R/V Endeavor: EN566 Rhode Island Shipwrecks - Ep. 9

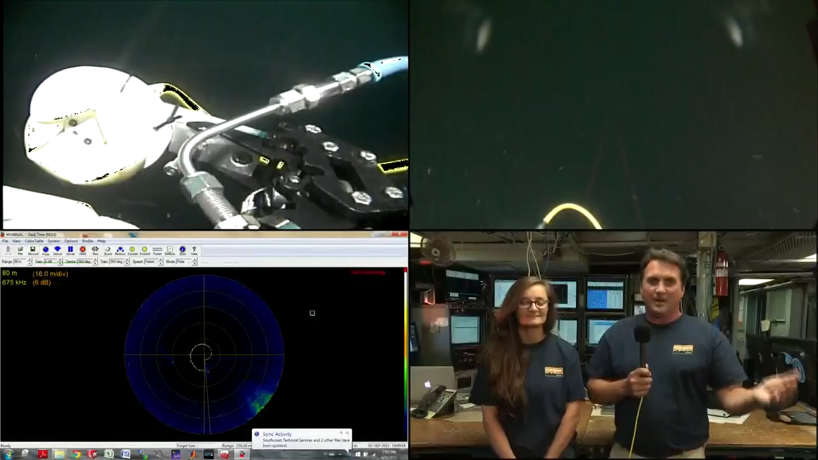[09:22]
And here we are on the RV Endeavor, diving an ROV, going onto the shipwreck now using this telepresence technology. So this technology enables us to have ship-to-shore telecommunications, so we can basically be here and using our satellite system on the ship,
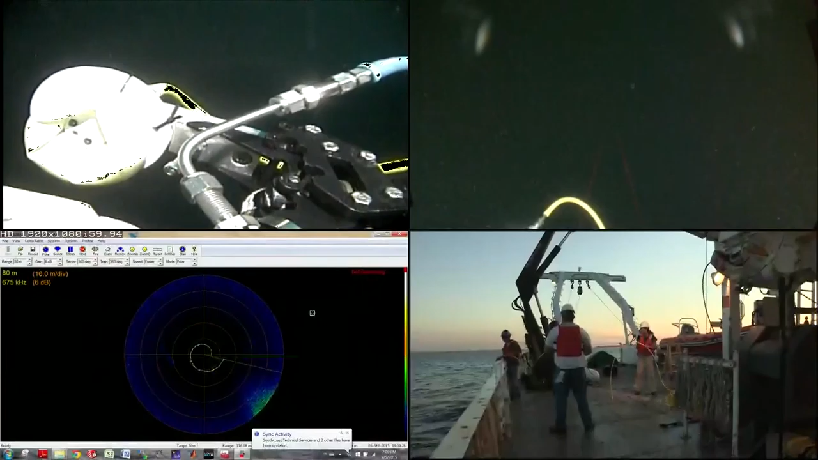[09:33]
broadcast video live to the Inner Space Center and then out to the internet and out to Rhode Island PBS and other sites. We have two teachers on board, Shannon Donovan, who you'll hear from later, and Tiffany Risch. And Shannon actually did live broadcast to her classroom. She taught her class essentially from the ship during this week. So this telepresence technology is very powerful for delivering live broadcasts that are educational about research that we're doing in oceanography. So we're going to introduce them now, but I'll give it back to you, Marie-Elise.